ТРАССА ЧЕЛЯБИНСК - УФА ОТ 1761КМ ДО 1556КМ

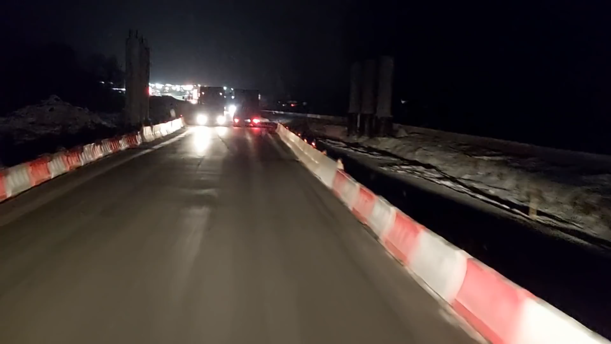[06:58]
И смотрите, нас уже пустили по другой стороне. Здесь опоры моста уже готовятся.
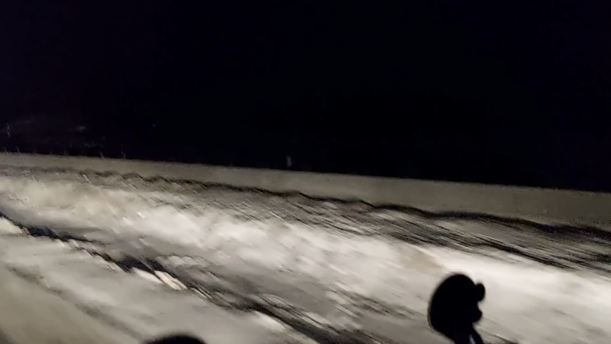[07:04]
Только прошлым рейсом я шел. Точнее, мы вместе с вами шли.
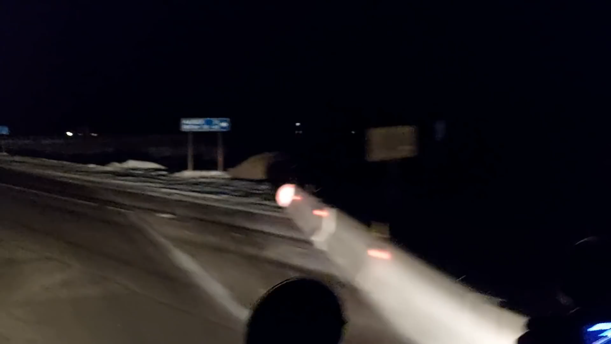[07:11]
По правой полосе. Сейчас пустили по левой. Значит, потихонечку, потихонечку все обустраивается. Так, ну, у нас впереди рынок.
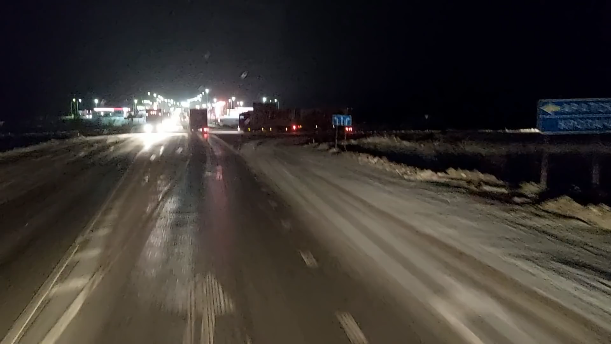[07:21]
Большой рынок. Где мне помогли наладить рацию. Я очень благодарен ребятам-радистам с 8-го павильона. Даже коврики себе прикупил здесь. Полиуретановые. Вообще шикарные.
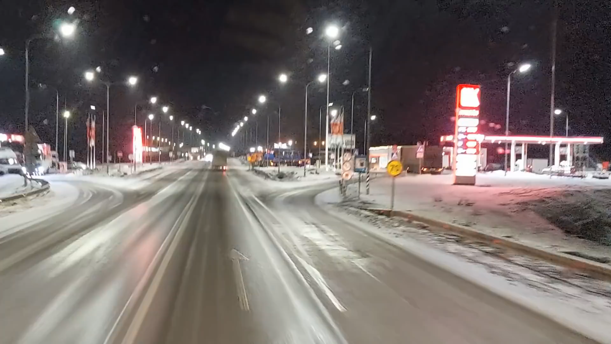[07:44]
Ну и, конечно же, освещение. Освещение салона. Лампочки 12-ти вольтовые. Светодиодные. Вообще шикарно светят.
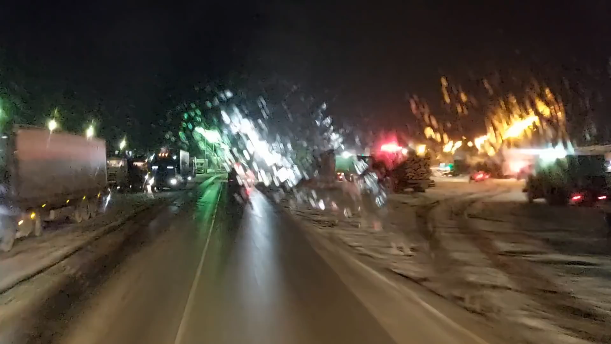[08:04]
Только хотел сказать, что дорога подсохла, а здесь все блестит. Но здесь все понятно. Здесь снег стаскивает с обочин.
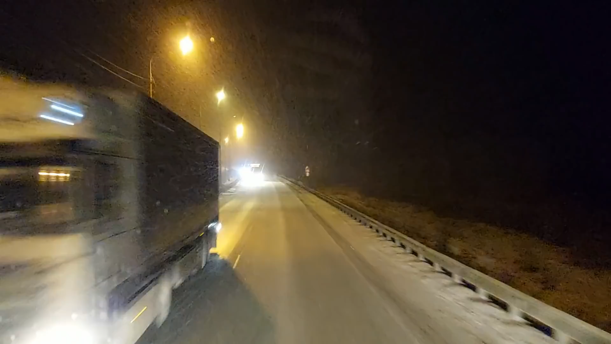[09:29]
Понесла настоящая бурга. Я уже смотрю, даже колеи не видно. Тонким слоем уже лежит снег. Я чувствую, когда сейчас спускался, думаю, что-то у меня горный тормоз начинает срабатывать, когда машина начинает подскальзываться. Он отключается. Вот даже, говорю, так хорошо груженый,
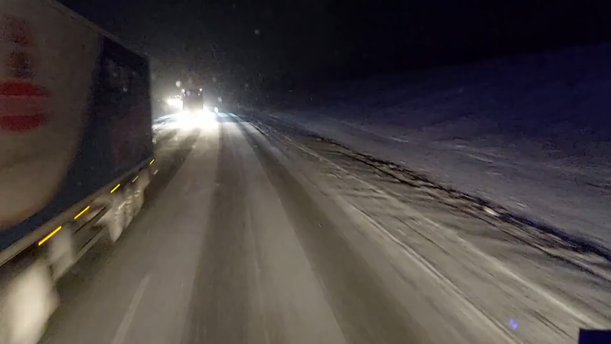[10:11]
Прижимает машину здорово к дорожному покрытию, лишь бы только нигде никто не повис. Здесь вот даже видно, кто-то впереди идет. Ага, вижу уже огни. А то я уж думал, все ушли вперед. И у меня офигенный большой запас просторной дистанции впереди. Но нет.